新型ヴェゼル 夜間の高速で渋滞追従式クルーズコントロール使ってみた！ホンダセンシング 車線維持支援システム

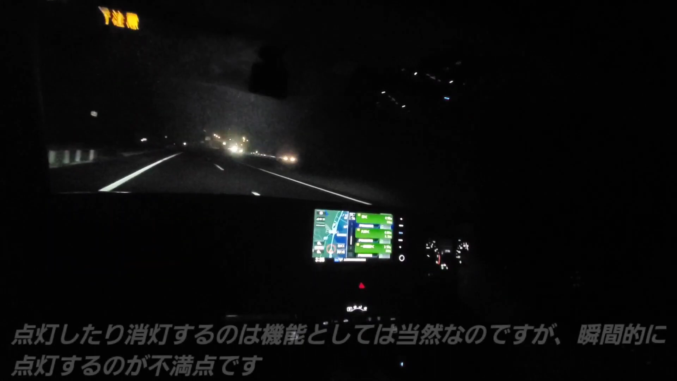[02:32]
きちんと探知できてないですかね。まあ、ベースグレードでもLEDヘッドライトなのはありがたいですよね。他のメーカーだったら。ベースとか。ヤイスクロスに至っては本当に中間グレードでもハロゲンですからね。
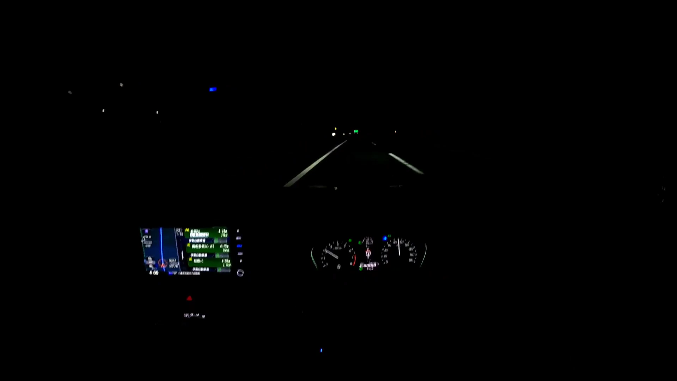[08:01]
さっきからついたり、消えたりするんで。で、で、クルコンに関してはスムーズですね。加減速はスムーズになって。で、マイナス長押しで、一気に10キロですね。減速して。で、で、長押しプラスで、一気に10キロですね。
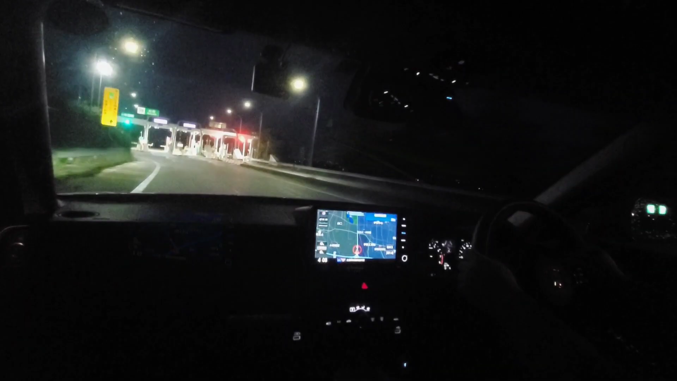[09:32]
はい、ということで今回、夜間の高速で、全車速のクルコの方を、使ってみたでした。おすすめです。利用料金は、340円です。